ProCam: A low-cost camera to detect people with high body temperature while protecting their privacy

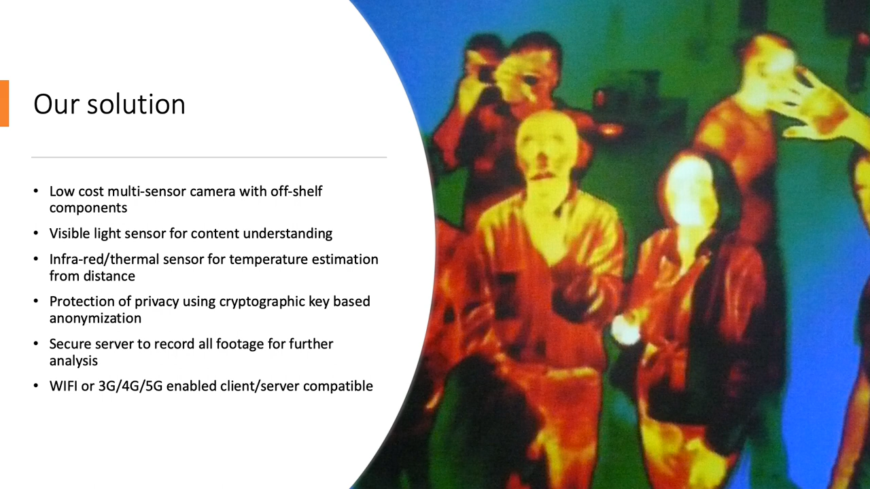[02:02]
secure server records all footage for further analysis if need be finally the server client can communicate using either Wi-Fi or mobile networks the deliverable of this project